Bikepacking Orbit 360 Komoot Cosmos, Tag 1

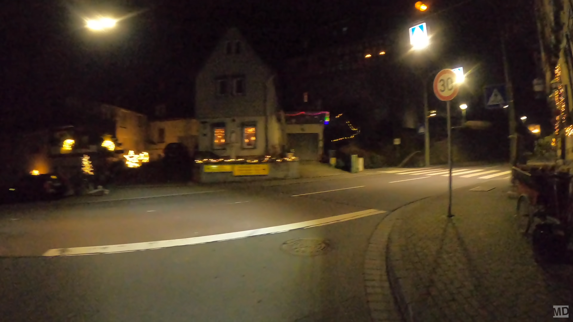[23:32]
So, wir sind da. Ja, das ist das Coole, wenn man wintertags Fahrrad fährt. Die Weihnachtsbeleuchtung.